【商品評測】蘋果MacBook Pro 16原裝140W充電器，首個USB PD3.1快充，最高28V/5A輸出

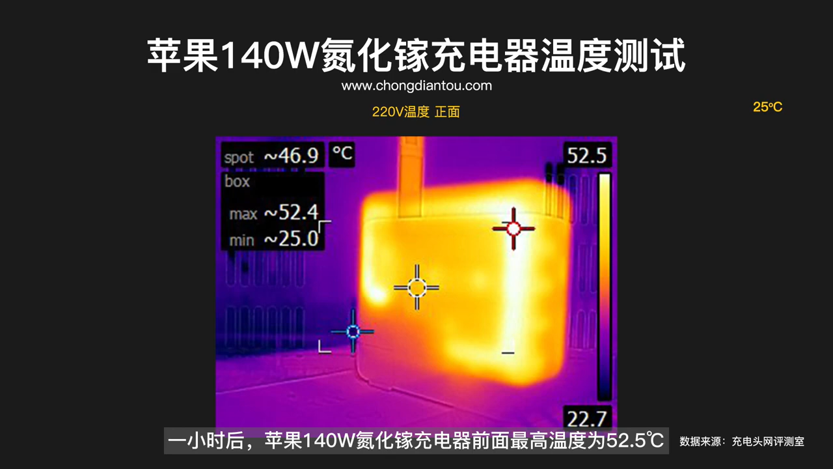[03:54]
On screen: spot 46.9°C
5度背面两个面最高温度为55.
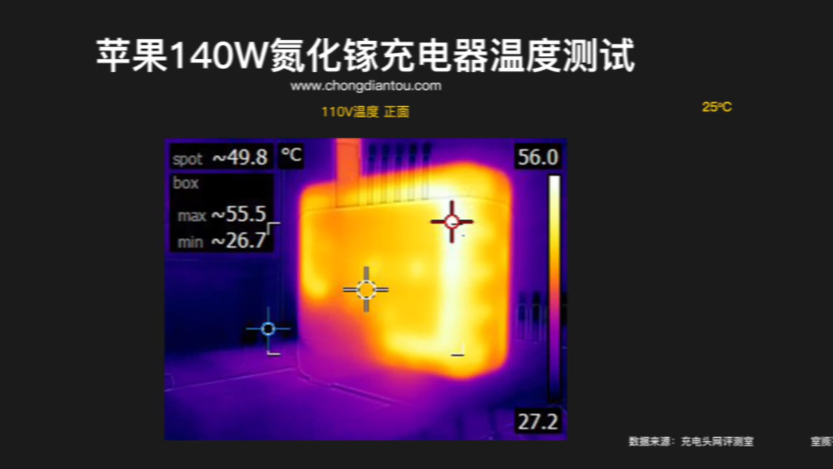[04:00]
On screen: spot 49.8°C
5度110V电压下前面最高温度是56度背面最高是56.3度在这个功率段整体发热表现还是比较不错的只有50几度